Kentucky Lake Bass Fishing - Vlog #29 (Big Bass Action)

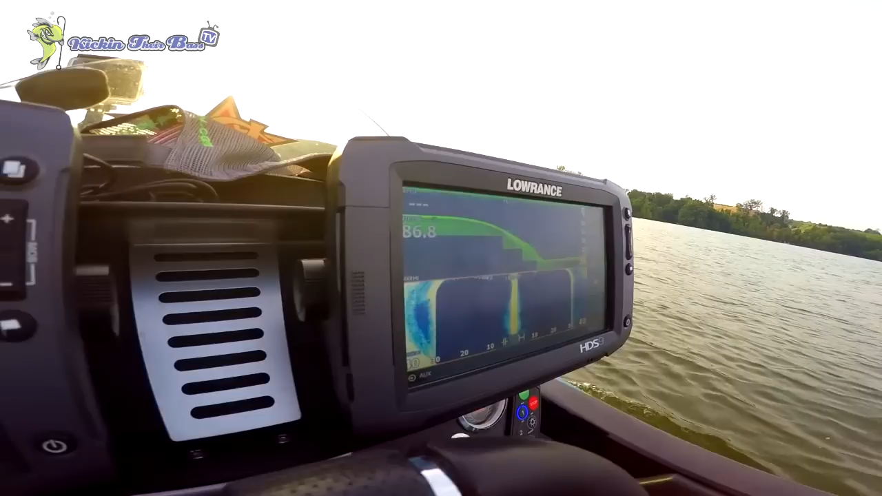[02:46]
There's some fish on the bottom, as you can tell. Those dots, those are little fish.
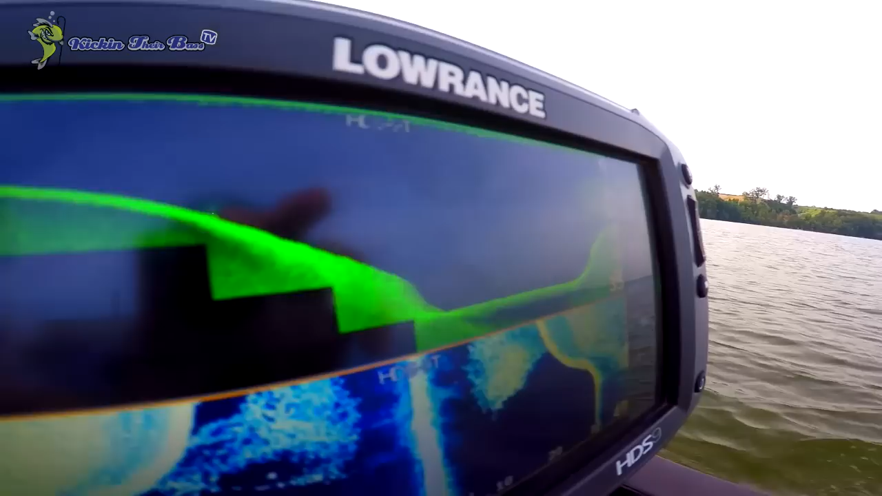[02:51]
There's bait right there. Give me some gizzard chat as well.
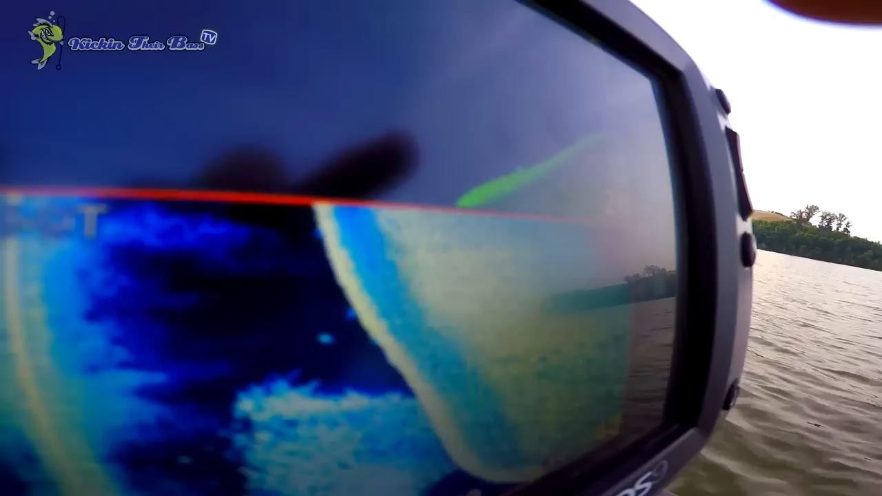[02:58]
You see that big dot under it? That's a big bass.
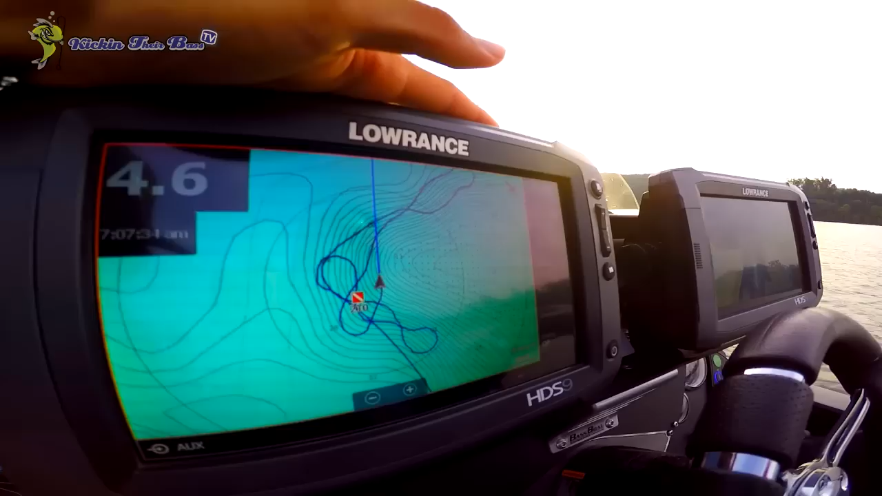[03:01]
So what we're doing is we're scanning these. They're looking in around 10 foot on this spot, which is fairly weird because we found them deeper on the other one.
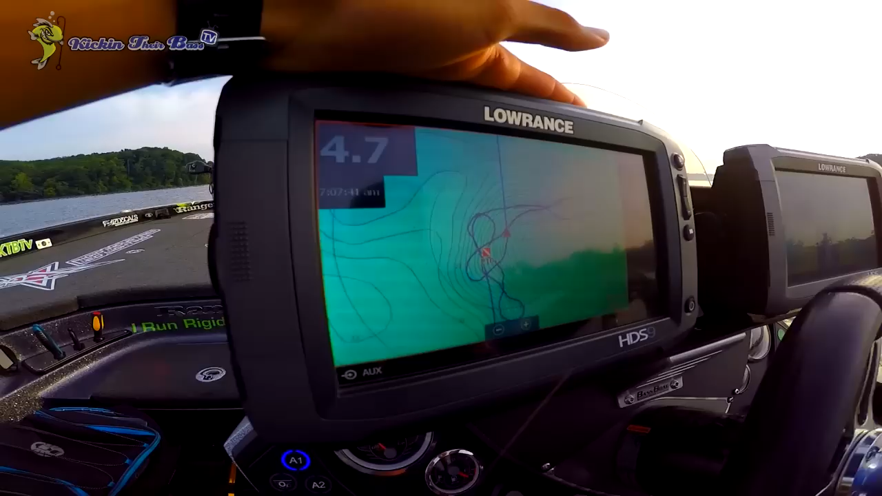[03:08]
See those dots on the bottom?
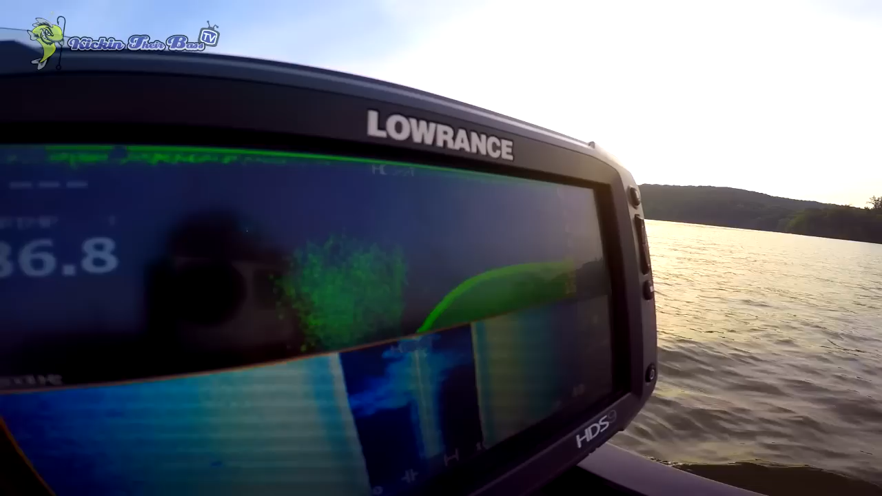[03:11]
That's fish. We're just pretty much looking at the lineups and everything and just scanning over the spot.